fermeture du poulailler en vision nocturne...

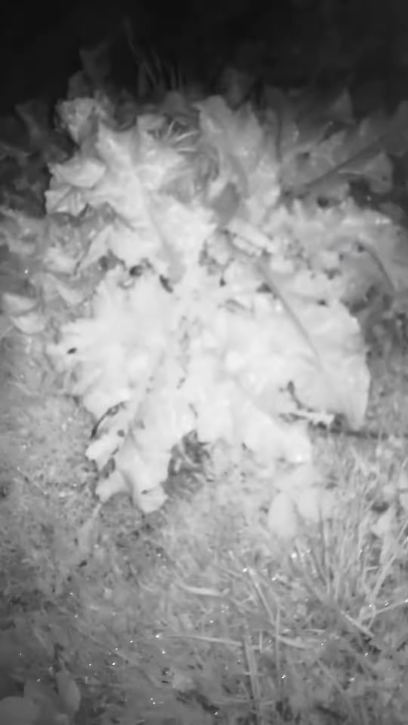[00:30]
alors ça c'est un chardon-marie je suis étonné parce que j'en ai semé et en fait si j'en ai pas semé j'en ai semé autour mais pas dans le poulailler bon il y en a un qui pousse dans le poulailler bon c'est comme ça donc oui c'est l'heure de fermer le poulailler je vais essayer de ne pas me vautrer parce qu'en fait je ne vois rien
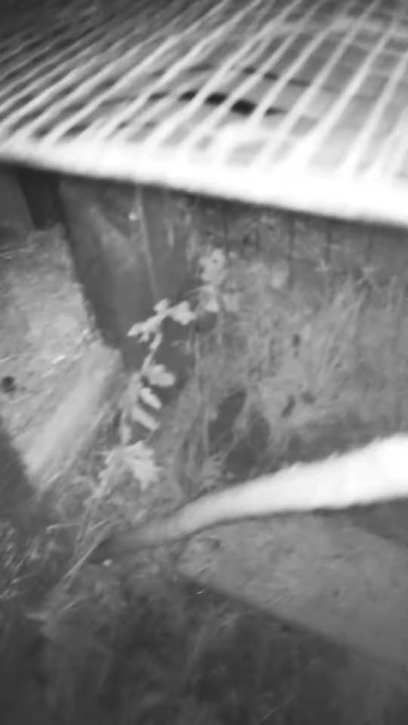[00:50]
le douji lui il voit moi je ne vois pas c'est un peu du n'importe quoi alors j'essaye de voir en fait c'est le douji qui voit à ma place c'est un peu bizarre c'est un peu bizarre par contre pourquoi ça marche pas si je pouvais éviter d'avoir allumé la lampe ça serait cool bon bah ça j'abandonne l'idée c'était en fait où est-ce qu'elle est l'ouverture des poules elle est là attention
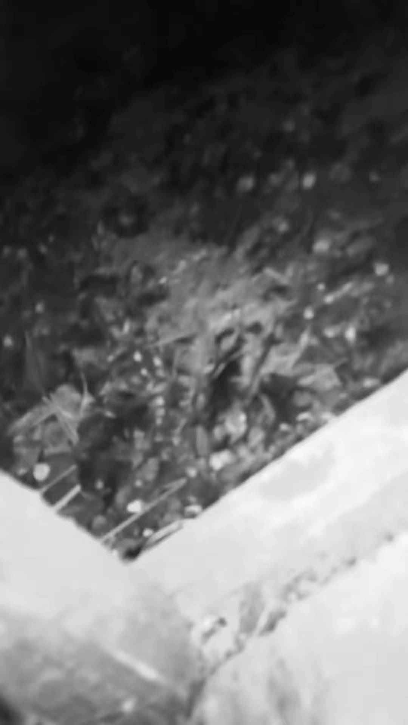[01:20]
de ne pas vomir alors oui le poulailler faut que je le nettoie dans les jours qui viennent
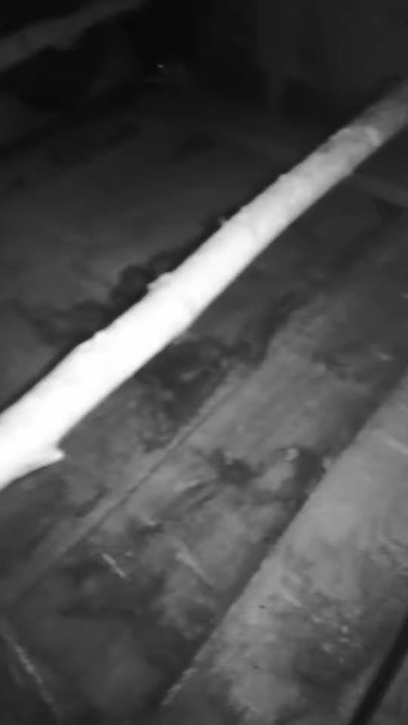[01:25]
ne me chiez pas dessus les grosses donc là moi j'ai pas de lampin je
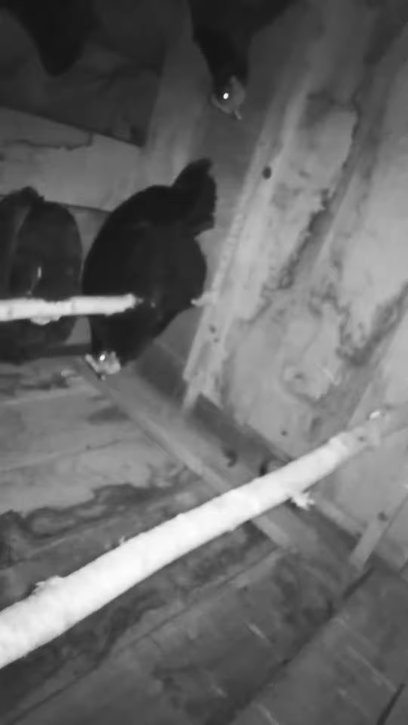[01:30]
ne vois rien c'est vraiment vision nocturne là je suis en train de mettre ma joue sur la planche par laquelle les poules accèdent au poulailler